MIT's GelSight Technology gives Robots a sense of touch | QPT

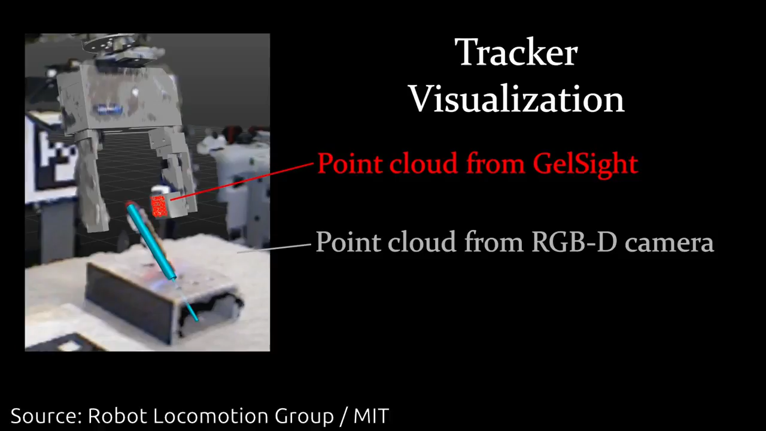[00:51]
It consists of a block of transparent rubber. One face of the rubber is coated with metallic paint.